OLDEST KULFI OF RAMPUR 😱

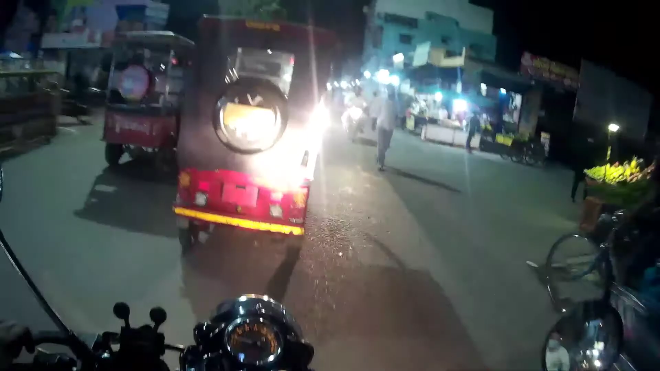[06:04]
वही मैं आ चुका शाहबाद गेट की बैक साइड, नगर पालिका वाला रोड है, आप देख सकते हो इधर पीछे। बीच में घुस रहे थे लोग ऐसे पता नहीं क्या, यहाँ पे तो यार आम है, वैसे मुझे कहना नहीं चाहिए ये आम है यहाँ पे ऐसे मार्केट एरियाज में। तो
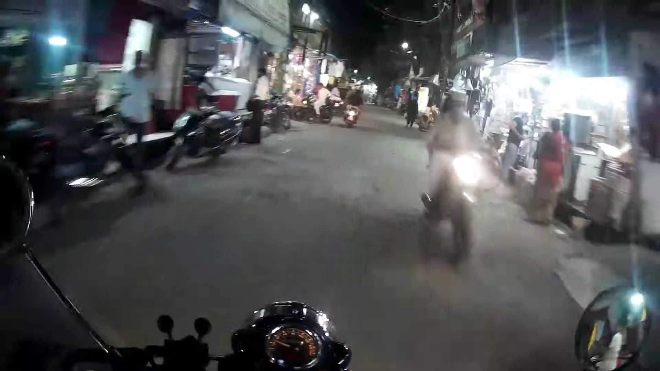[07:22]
इतनी खटखट आवाज आ रही है पीछे उस मटगाड़ की। यहाँ पे टूटी फूटी रोड ज़्यादा नहीं, मतलब थोड़ी तो है लेकिन वही बहुत है इसको आवाज़ करने के लिए।
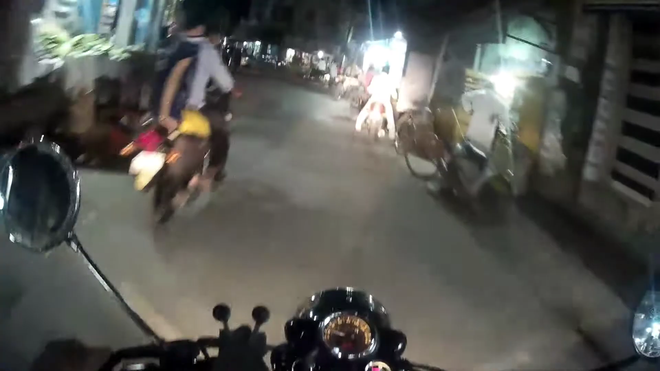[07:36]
ये रोड जो है दुर्गा मिष्ठान भंडार के बिल्कुल आगे निकला है,
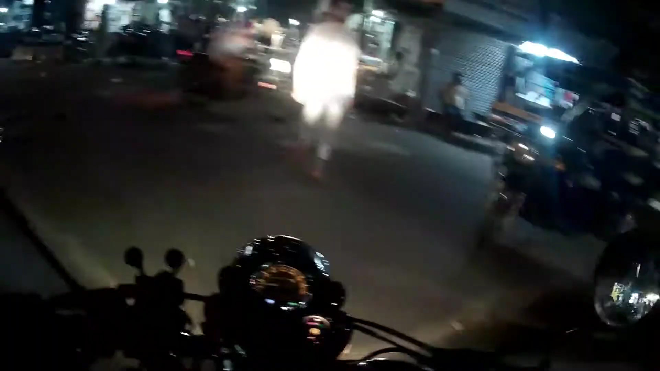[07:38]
अब देख रहे हो सामने दुर्गा मिष्ठान भंडार है, तो हम इधर से राइट मुड़ जाएंगे।
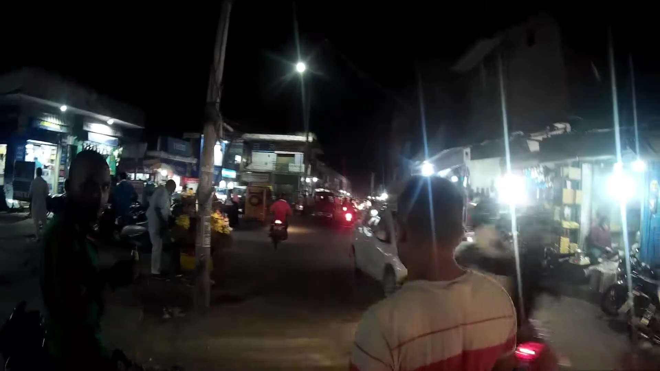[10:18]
और एक किला गेट है सामने, अगर आप इधर चले आओगे तो स्वार रोड शुरू हो जाएगा पूरा, जहाँ से वो आता है जहाँ पे रामलीला मैदान वगैरह है
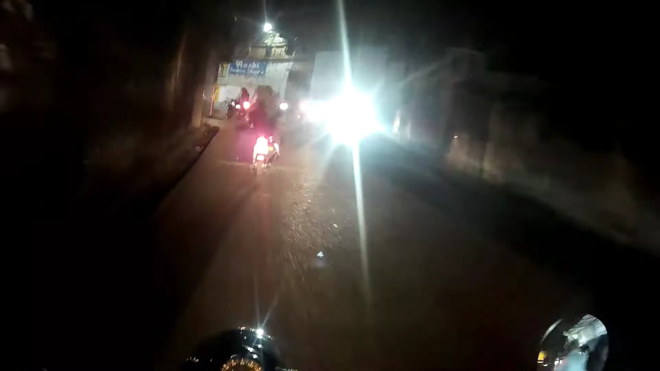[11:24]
ये दीवार देख रहे हो आप सामने, ये किले की दीवार है जो अंदर रजा लाइब्रेरी से कहते हैं।